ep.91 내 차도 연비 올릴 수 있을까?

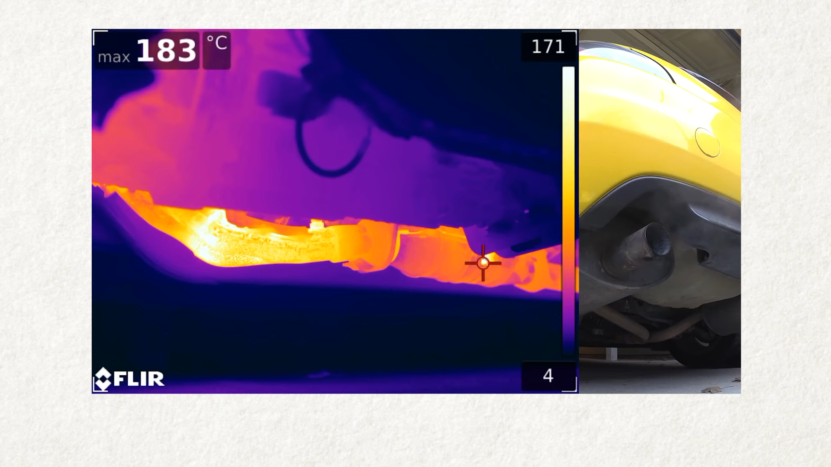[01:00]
On screen: max 183°C
나가서 이그조스트로 빠지면서 그 배기에 열로 빠지기도 하고 별의별 게 다 빠지죠.